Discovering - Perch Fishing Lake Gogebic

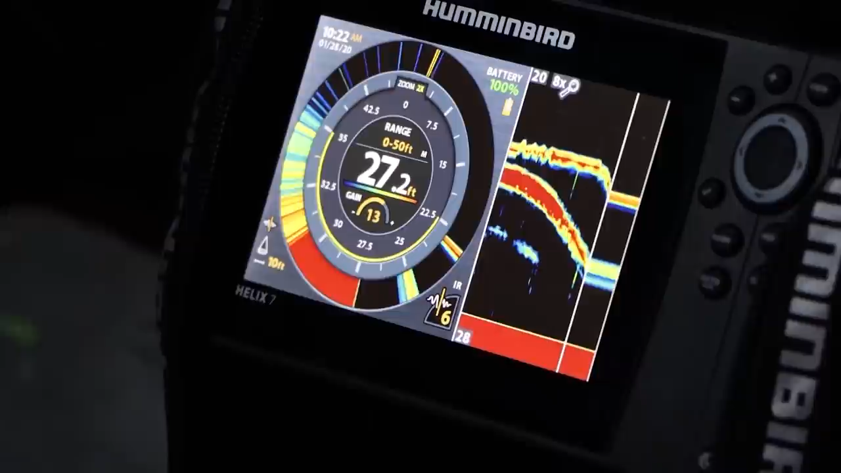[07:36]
On screen: depth 27.2 ft
On the bottom half of the screen since these fish Almost always come up off
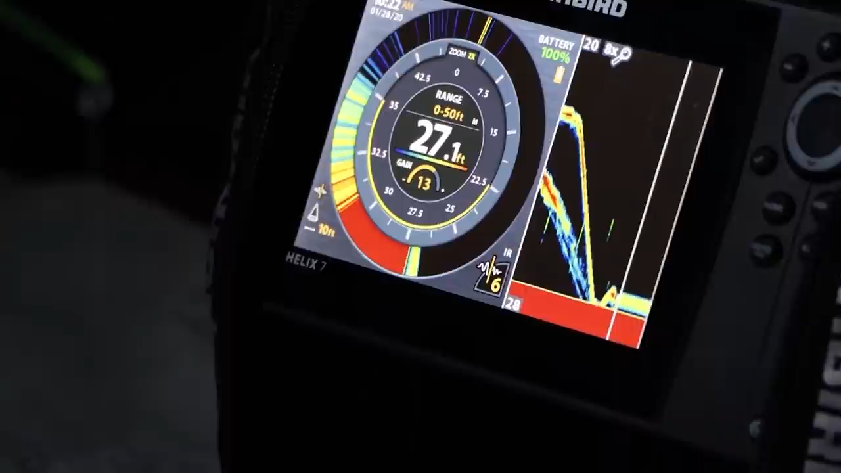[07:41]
On screen: depth 27.1 ft
the bottom So anytime you see marks up higher like this
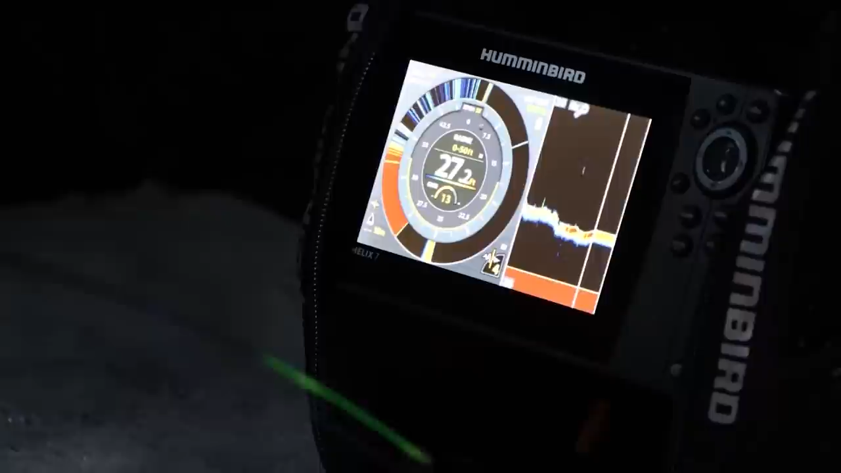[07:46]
That's usually a school of cisco swimming through We usually just leave them ones alone And those people feel like smoking them
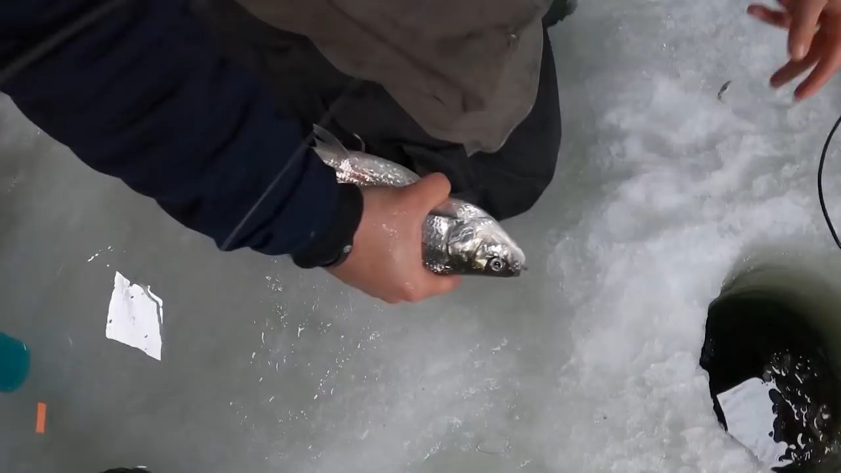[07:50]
or whatever You can reel up and get a good chance of catching them
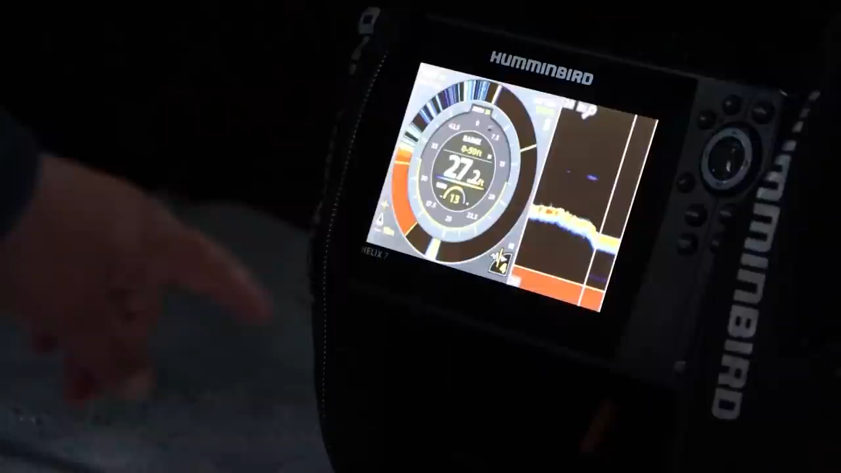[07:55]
So on these hummingbirds it's nice You can have the dial So you can see the whole water column
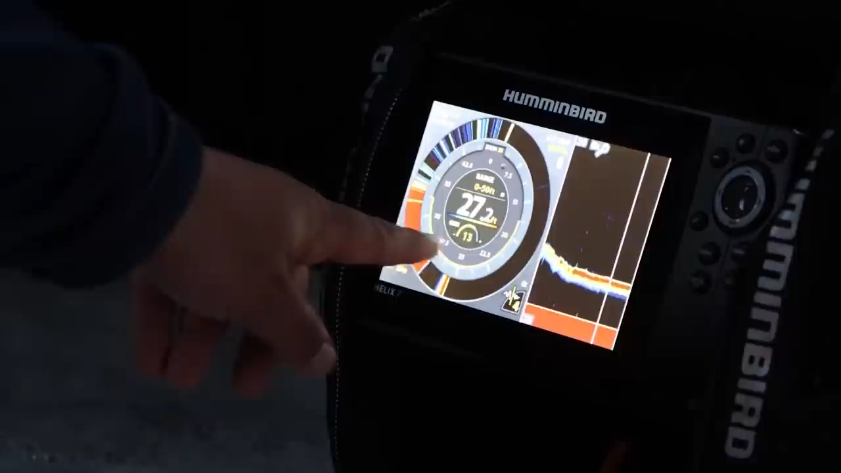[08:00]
But then from the yellow down is a zoom window And then this side is magnified
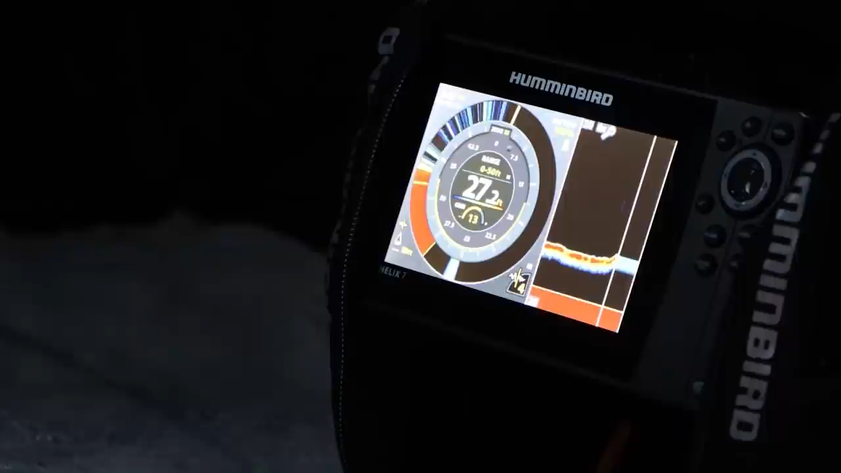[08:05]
On the bottom part Bottom few feet of the water column as well Maybe we'll get a double